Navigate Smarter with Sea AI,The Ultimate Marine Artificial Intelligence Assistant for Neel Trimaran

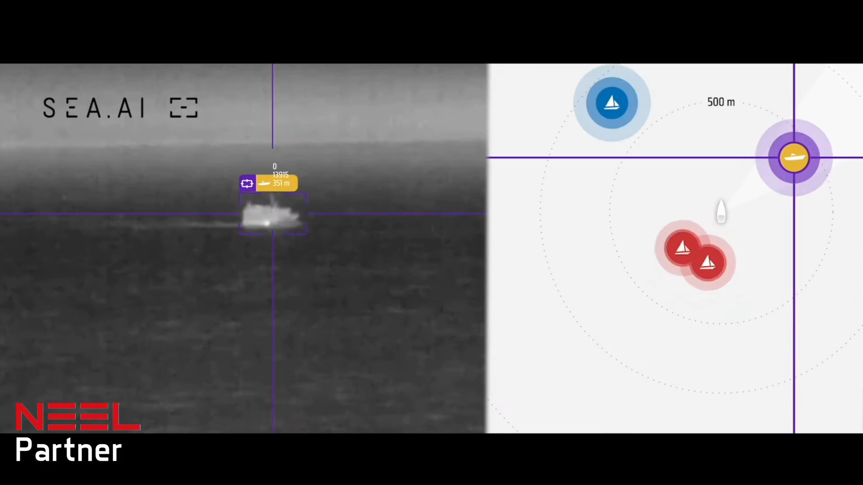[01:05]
So you don't have to be behind your screen and try to figure out what it is.